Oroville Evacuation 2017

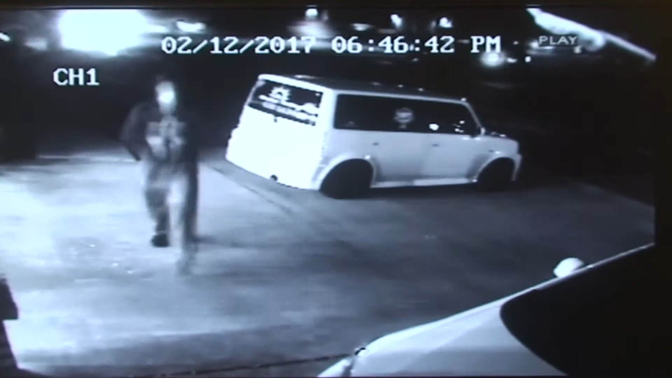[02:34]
but we really couldn't come up with a lot of things to bring but just some clothes. We put Brittany's car in the garage and took off down Railroad to Bogue and then got right onto the highway and luckily didn't need to stop for gas. So in just a second, this is us going down Bogue Road to get on the highway. And this kind of sums up my overall harmless adventure that night,
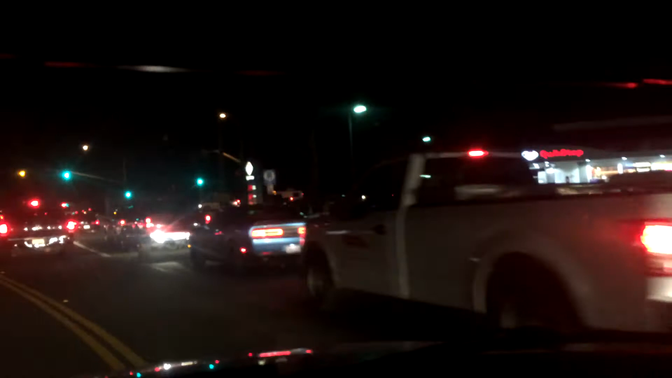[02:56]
but I do have a news clip to show here in a minute that explains the whole thing in better perspective that cleared things up a lot for me.